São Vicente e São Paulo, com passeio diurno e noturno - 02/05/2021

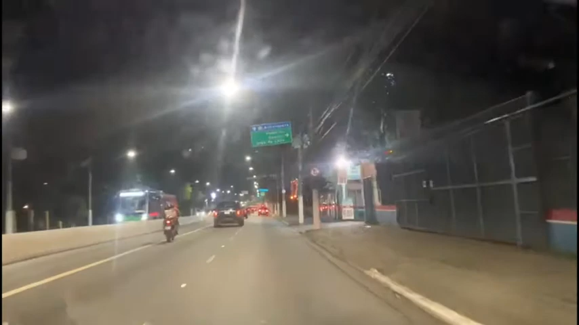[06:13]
Avenida Francisco Matarazzo, Vila Country, é que agora não tem mais show, né? Acabou. Mas aqui é onde tem muito show.